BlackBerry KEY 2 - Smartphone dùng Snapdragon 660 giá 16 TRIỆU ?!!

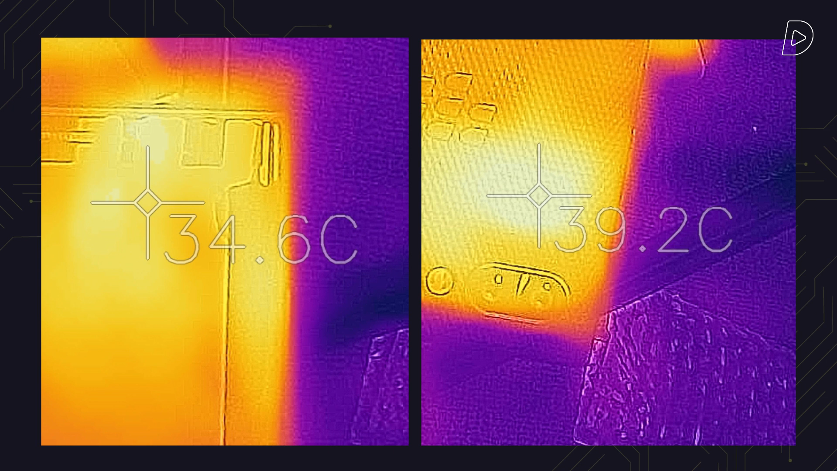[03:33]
mà mình chụp được là 39 độ ở mặt sau gần camera Lúc đấy là mình đã Benmark khoảng độ tầm phải 20 phút rồi Nhưng mà các bạn nên lưu ý rằng là có một vấn đề